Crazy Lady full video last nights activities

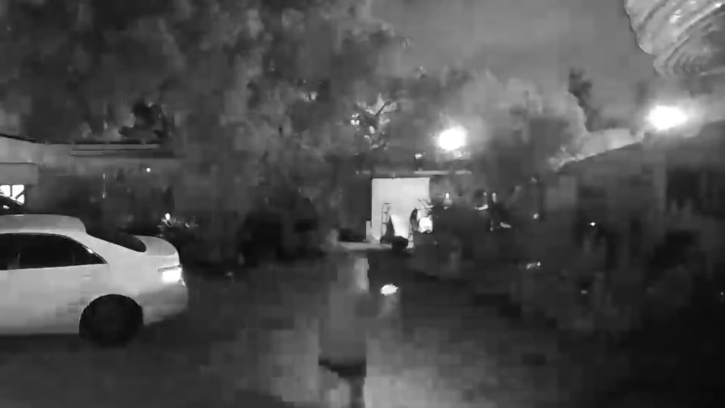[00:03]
Hey guys, this is a full video of her going around at night, cursing, talking to herself. It's crazy, you know, she's looking in people's windows. And I know, you know, she's mentally ill, but, you know, someone really needs to,
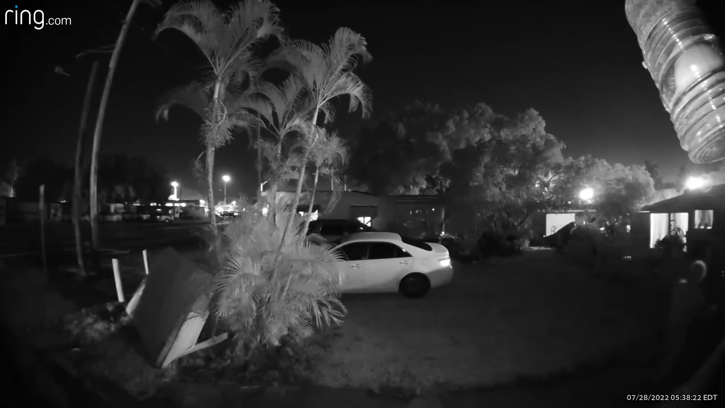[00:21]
you know, watch her better before she gets hurt.